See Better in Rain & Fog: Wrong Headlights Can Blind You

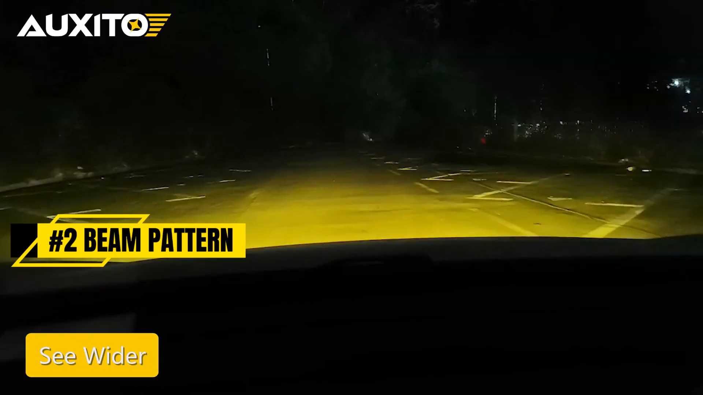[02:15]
A well-designed LED will mimic the beam of a halogen bulb, but with far more brightness and precision.
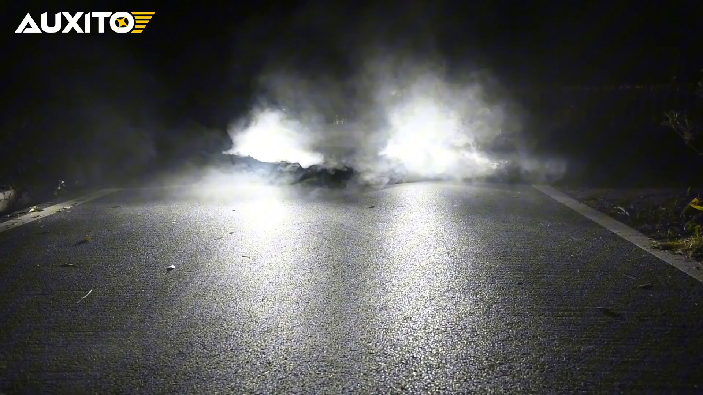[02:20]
That means more light on the road and less in the air. If an LED isn't aimed correctly, it can light up the fog instead of the road. And that's not helpful. Third, brightness.
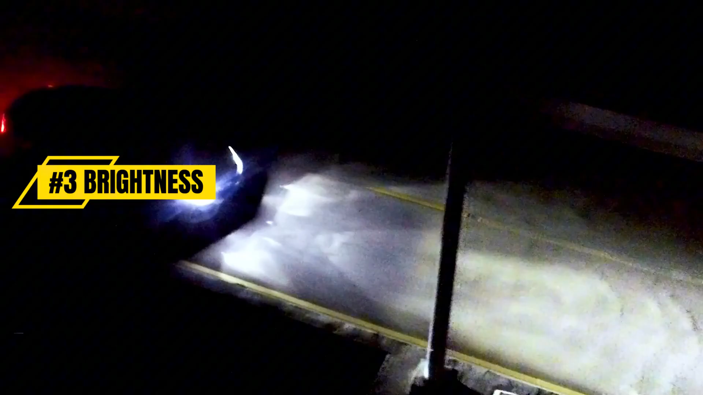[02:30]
Some LED kits output up to 10,000 lumens. But more brightness isn't always better if the beam is scattered. You want focused power. When done right, LED headlights give you that crisp line that lights up the road without blighting others or reflecting off a frame.
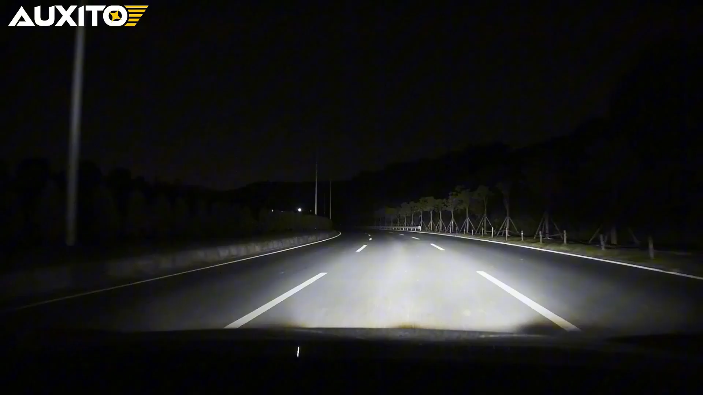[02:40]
So what are the best lighting tips for driving in poor visibility?
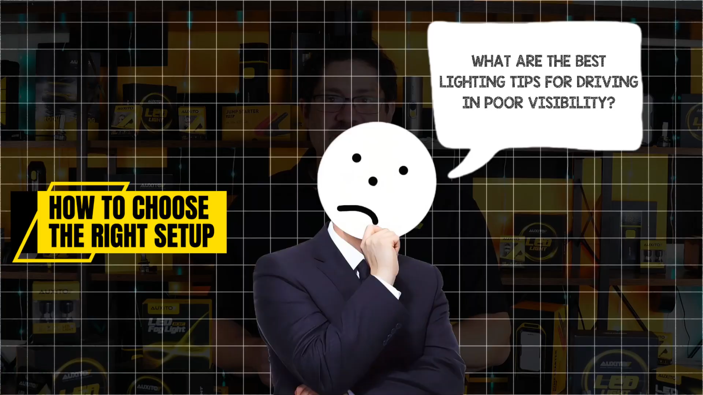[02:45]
Use low beams in fog and rain. Never high beams.
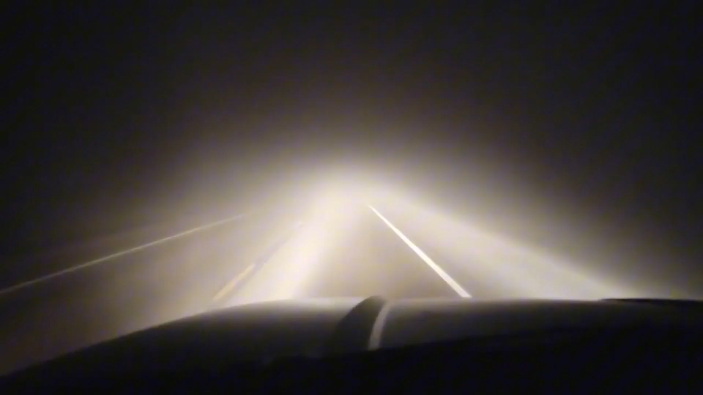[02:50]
They'll just reflect back at you. Color matters. For fog, many prefer warmer lights like 3,000 to 4,300 Kelvin.